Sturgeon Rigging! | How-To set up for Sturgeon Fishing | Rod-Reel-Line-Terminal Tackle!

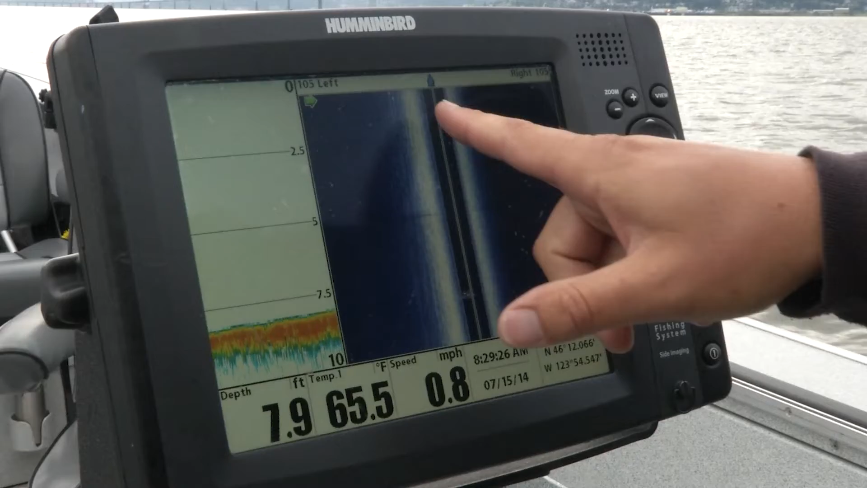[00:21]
On screen: depth 7.9 ft, water 65.5°F, speed 0.8 mph
I got side imaging and I'm gonna scan around I'm gonna look for these sturgeon these sturgeon are flushing